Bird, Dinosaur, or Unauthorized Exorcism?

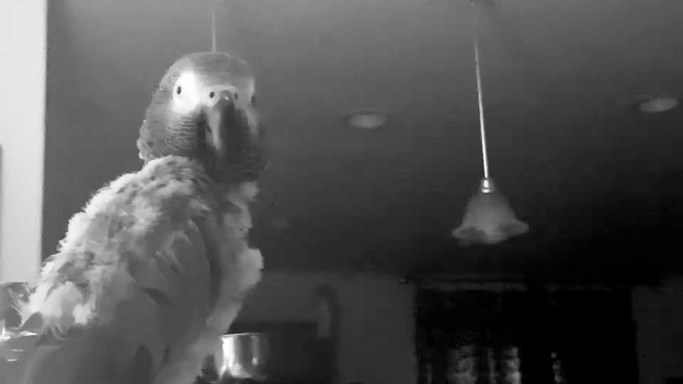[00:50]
And Luna's just being such a good girl. She's sitting there all proper like, and Bruce is back there having an exorcism. Yep. Yeah. You got something on your beak, baby girl. Come here. Can I get that for you? Oh, come here. I want to get that for you.